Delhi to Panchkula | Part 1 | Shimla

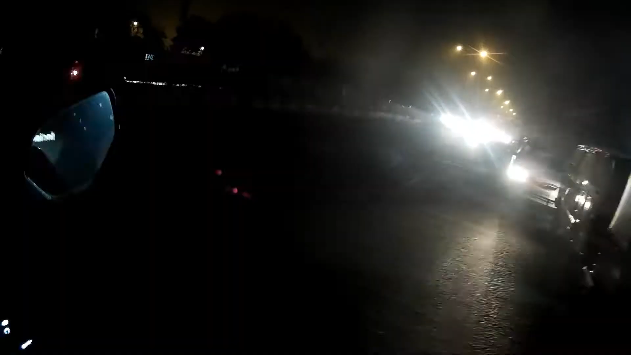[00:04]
morning everyone, I'm Deliosity and I've got my friend Simran sitting at the back,
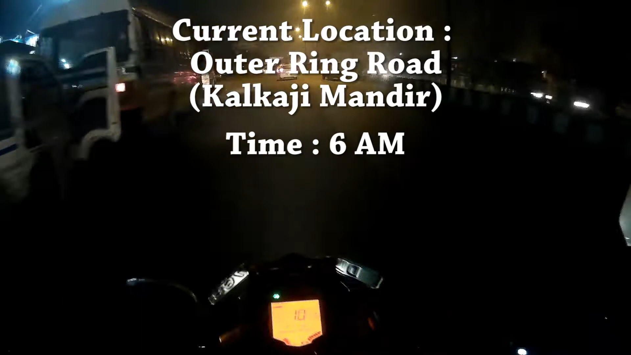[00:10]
and we are headed to Shimla. It's 6 a.m.
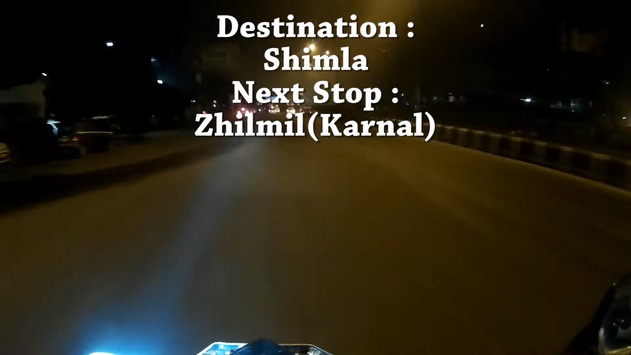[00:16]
and this is the outer ring road. We are expecting to reach Shimla in around 8 to 9 hours,
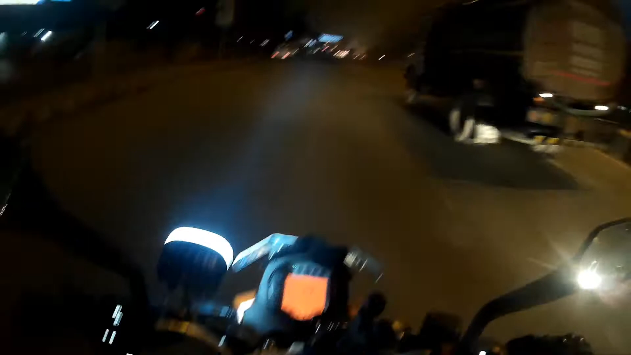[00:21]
so let's see how this goes.
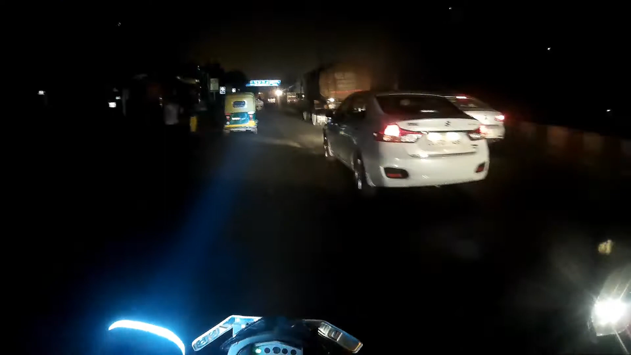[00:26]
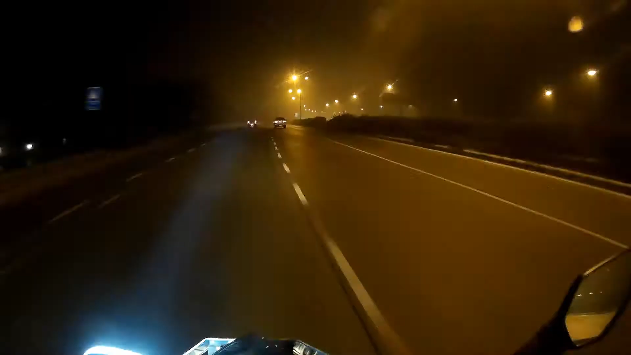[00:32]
It's not really cold over here, but because I've got on a riding jacket, but it's really cool to be able to ride on such open roads, and I'm really happy with my fog light. Look at the throw of that thing. I'm taking an estimate of around 5 hours to reach Chandigarh.
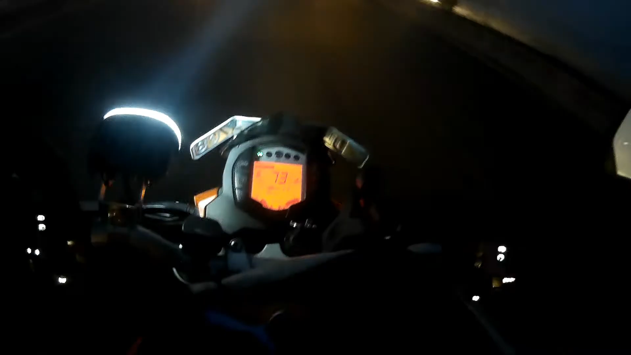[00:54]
6:53. So this is the GT Karnal road and
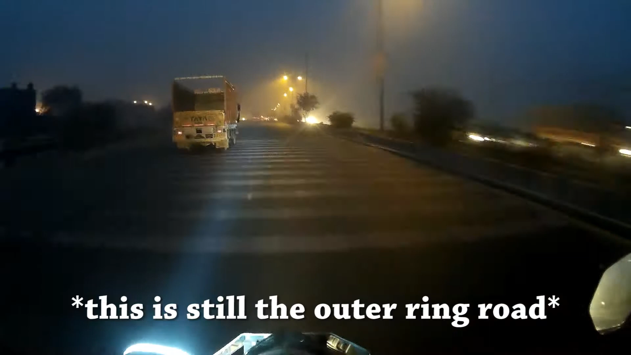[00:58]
it's pretty foggy right now.
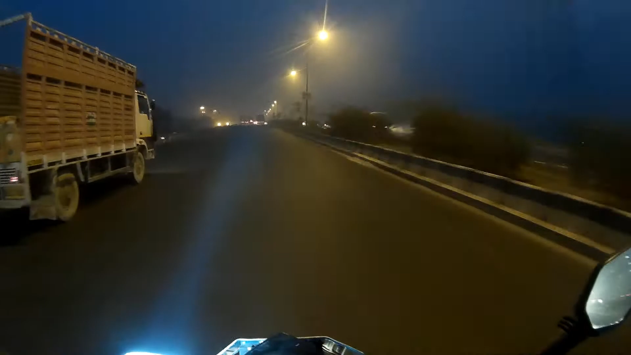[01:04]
We didn't expect there to be so much of fog, but yeah, winter time, so this can be expected.